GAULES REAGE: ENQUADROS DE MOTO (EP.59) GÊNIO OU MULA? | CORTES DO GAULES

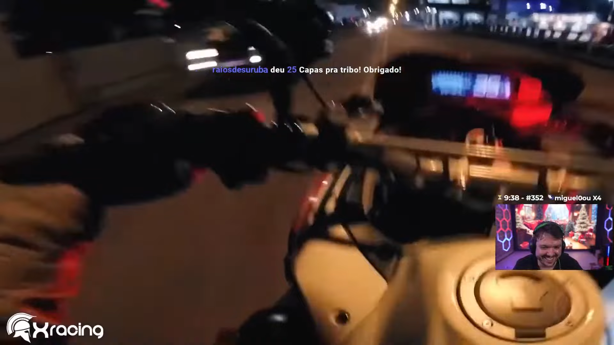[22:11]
Como eles não viram a modificação. A equipe da Roquete Contenal segue em alta velocidade para dar apoio a uma outra equipe que acompanha de Beatles. Ah, mais de 100, velho. Três dígitos. Três dígitos aí, ó. Mais de cara. É na rua, ó. Na ruazinha, velho. 120, na ruazinha. Porra, altíssima velocidade, velho. 120.
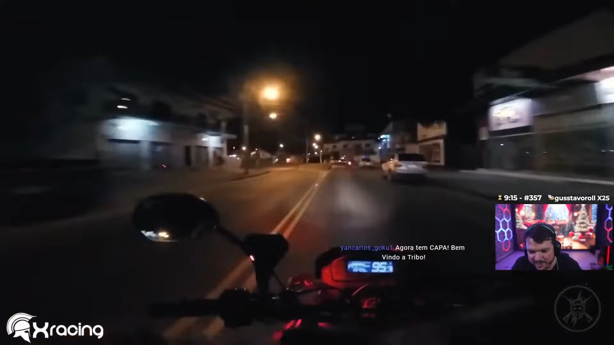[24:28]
Mas, ó, já chegou no cara, ó, já chegou. O cara passou no sentido oposto a milhão e ele chegou no cara. São boas, ó. O policial deve dirigir bem também, né?
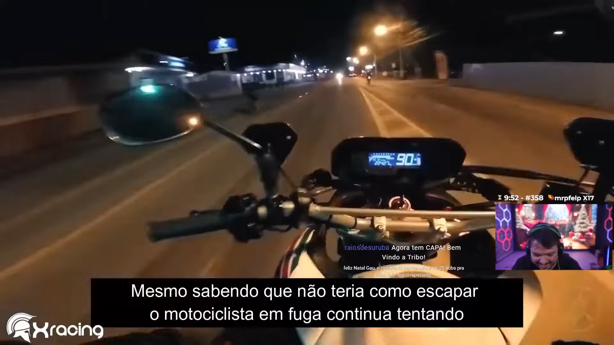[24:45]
Todo... Ó, ó, ó lá. Não tem como escapar, cara.
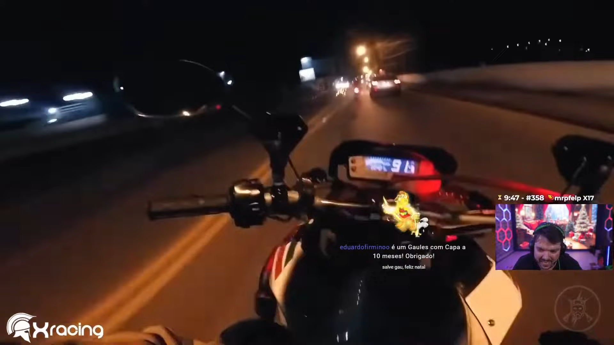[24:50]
Não tem como escapar. Aí.
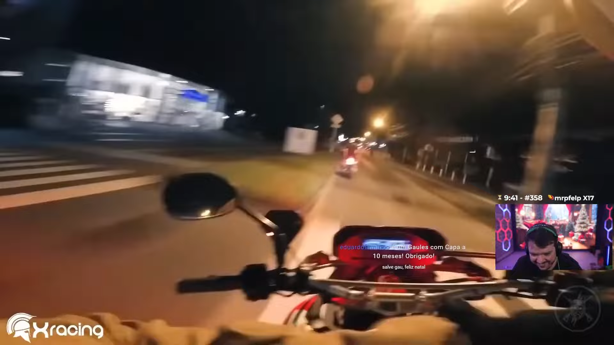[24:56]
Ó, a motinha do cara também, ó lá, com o cara na garupa, né? Pô, é muita... Mas a maioria é motinho, né?
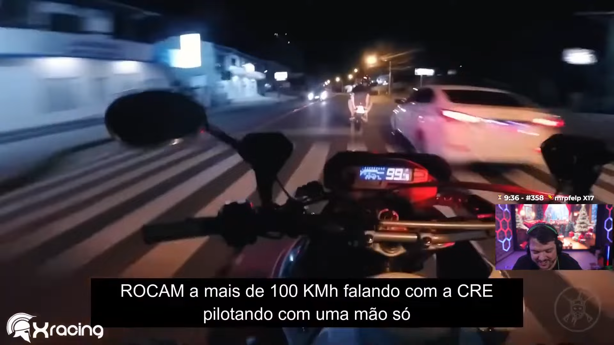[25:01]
Ó lá. Pô, ó, esse cara, esse cara, com essa motinho, olha a grossura do pneu da motinha do cara. Com o cara na garupa, nesse tipo de rua. Ele tá a mais de 100 por hora, velho. Esses dois aqui... Ó lá. Ó lá. Ó lá. Quem anda de moto aí, se esse cara pega um buraco agora, é adeus, né? É tipo assim, acabou, né?
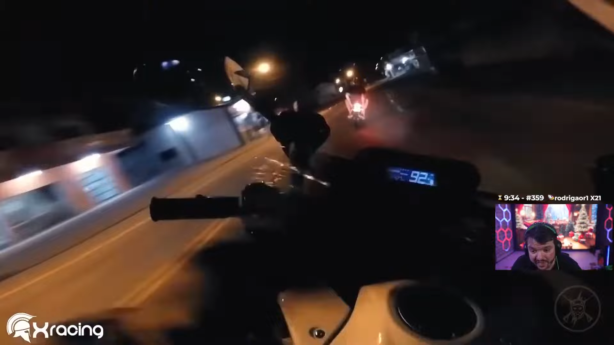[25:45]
Olha aí, ó, na curva, na curva, 90 na curva. Caramba. Ó lá. Porra, velho. Todas as motos da Rupan estão na mesma tocada. As três motos estão no acompanhamento. Aí. Esses caras tão rápido, velho. Porra. Porra. Olá.